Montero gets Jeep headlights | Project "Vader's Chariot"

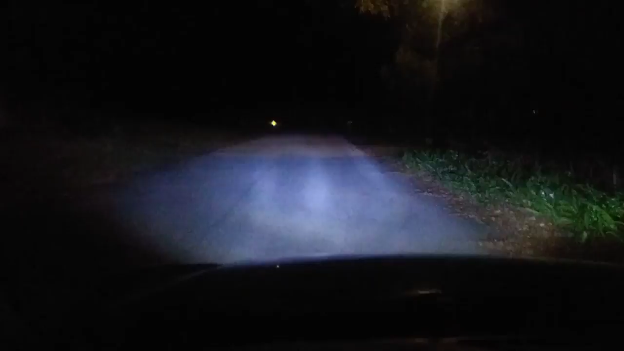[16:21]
so they're a bit brighter than the stocks and it seems like the throw is pretty okay I think I think this headlight is a little bit turned in so I might fix around with that but it seems all right works pretty well nobody flashed me yet so it works all right for 45 dollars I'm quite happy with it and I don't know if it was like a daily